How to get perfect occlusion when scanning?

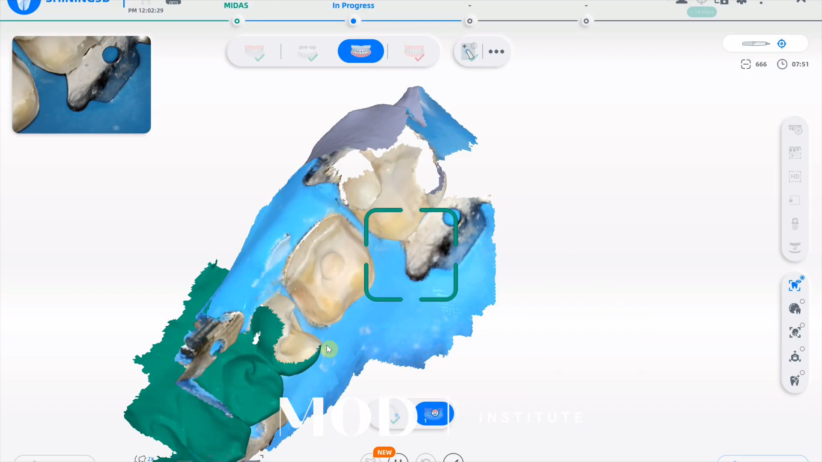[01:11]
And it's going to be a perfect alignment thanks to that AI algorithm that happens at the beginning. And remember, when you're doing this, you're already aligned to your bite scan, which is kind of the magic of the whole entire thing.
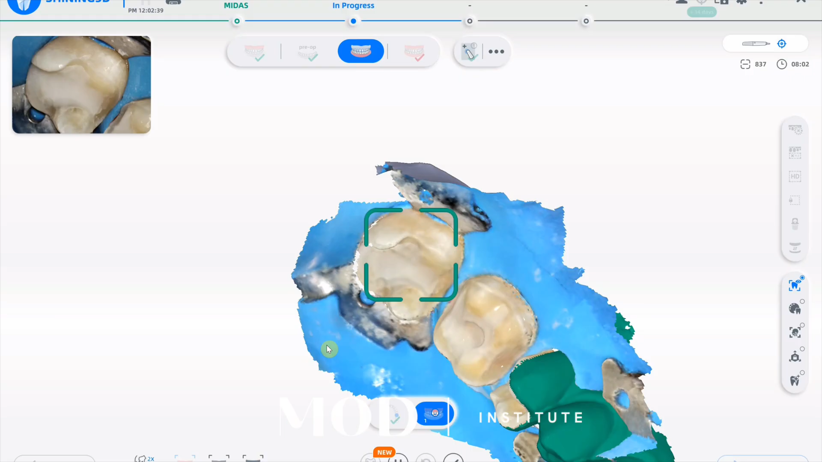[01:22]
Even if you don't want to use the pre-op for designing, which I usually don't, because typically the teeth are not in really great shape,
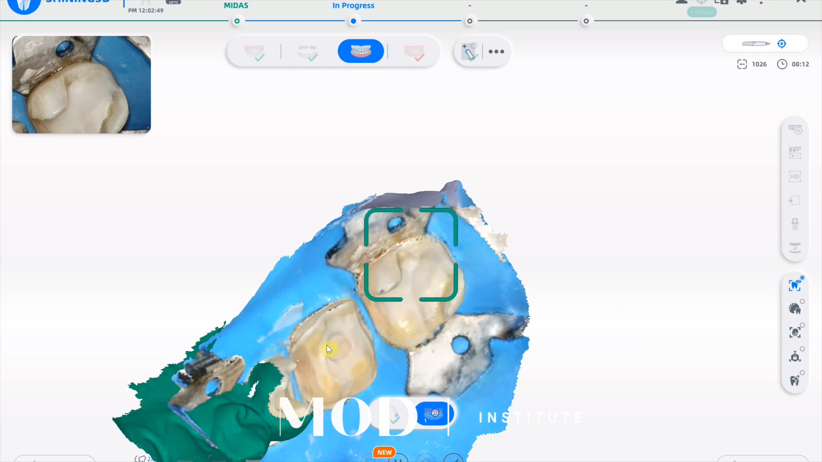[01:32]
but you actually just really needed it for the alignment to the bite. And you could even do this on PrimeScan and other scanners as well, like 3Shape, just understanding what catalogs to call what.